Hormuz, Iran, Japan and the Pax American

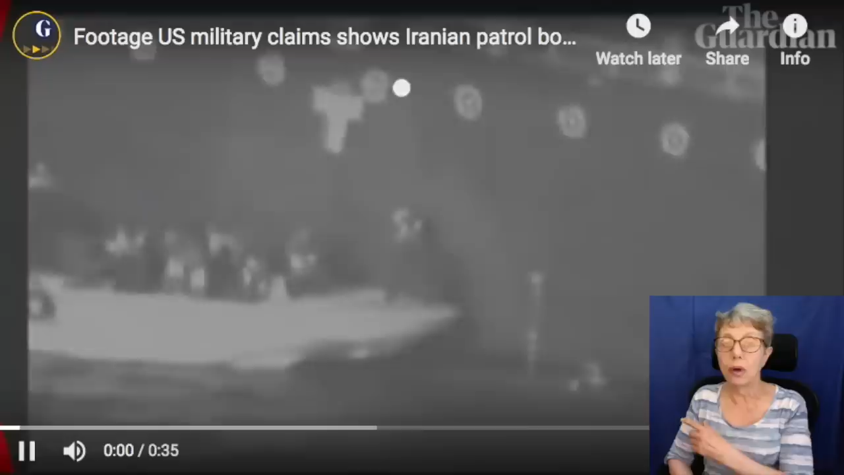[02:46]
So, I was more than satisfied when I saw this video, which shows a group of men, which American surveillance says is an Iranian Coast Guard vessel,